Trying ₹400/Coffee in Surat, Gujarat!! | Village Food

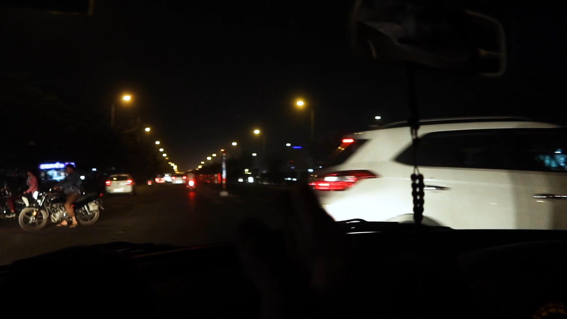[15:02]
இப்போ நம்ம லெஃப்ட் சைடில் போகிறோம், இந்த பக்கம் தான் பஸ்ஸுக்குன்னுங்க. இதுக்குள்ள போக முடியாது, பட் இதுக்குள்ள தான் போகலாம். அது எலக்ட்ரிக் பஸ்ஸு.